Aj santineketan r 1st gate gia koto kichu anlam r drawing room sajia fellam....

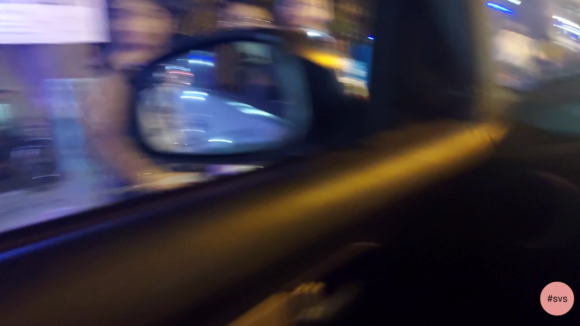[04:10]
আমরা ফার্স্ট গেট থেকে বেরিয়ে পড়েছি, আর এখন গীতাঞ্জলির সামনে দিয়ে যাচ্ছি, আর চোখে পড়ল নবান্ন মেলা।